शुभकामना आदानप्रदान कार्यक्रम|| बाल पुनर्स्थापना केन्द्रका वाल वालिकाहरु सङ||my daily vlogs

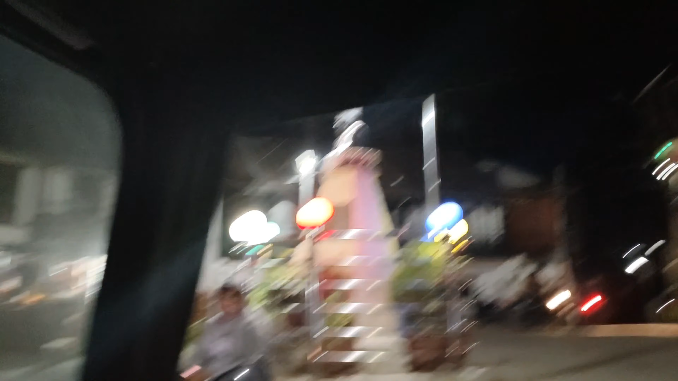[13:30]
अनि फर्किँदा रात निकै झमक्क परिसकेको थियो लगभग 8:30 जस्तो टाइम भइसकेको थियो कि घर फर्किँदाखेरि मलाई चाहिँ भोइसमा